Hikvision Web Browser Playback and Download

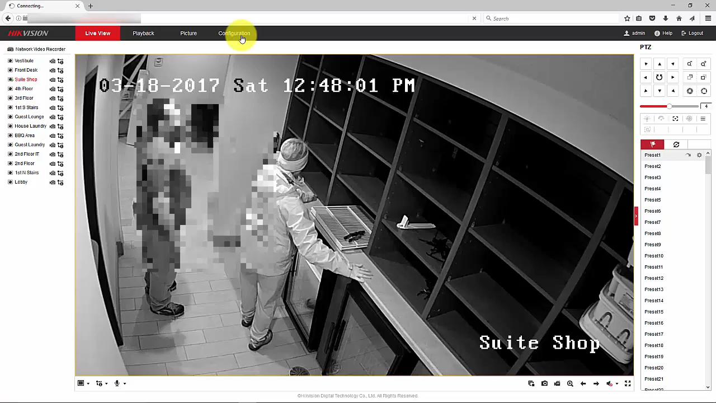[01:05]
over to configuration you want to see where your videos are going to be downloaded to so you click on configuration local which I'm already there